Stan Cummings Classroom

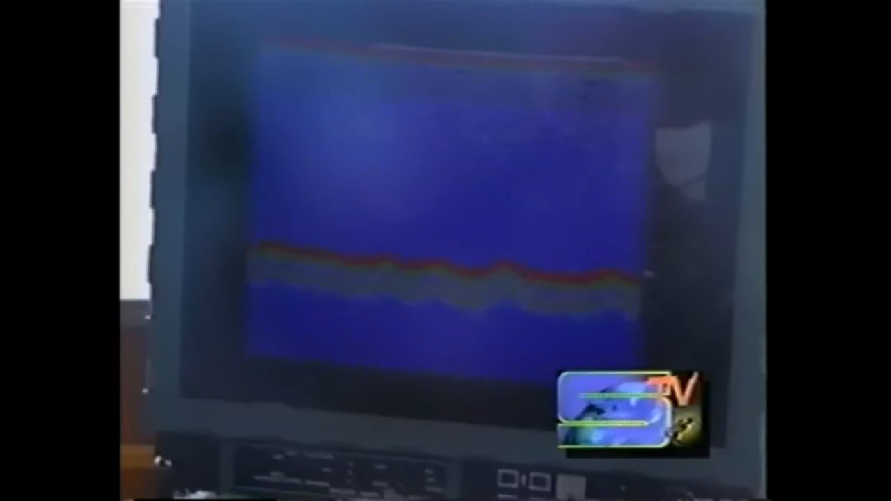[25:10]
And it's also called the fish finder by fishermen, because you can see fish on it too.